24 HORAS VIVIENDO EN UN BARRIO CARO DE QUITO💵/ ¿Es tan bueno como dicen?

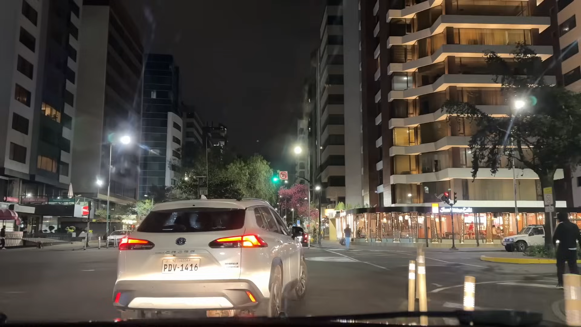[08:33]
de Quito es cómo se ve de noche es una ciudad muy hermosa
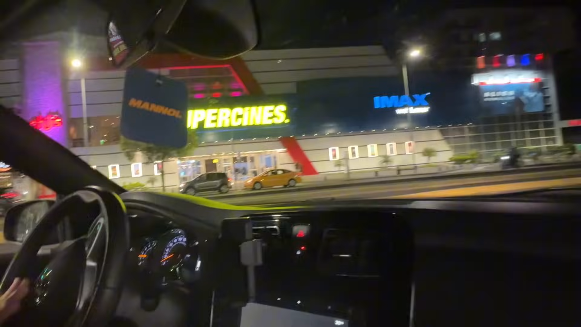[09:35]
otra cosa a destacar es la cantidad de cines que tenemos cerca eso está bastante bueno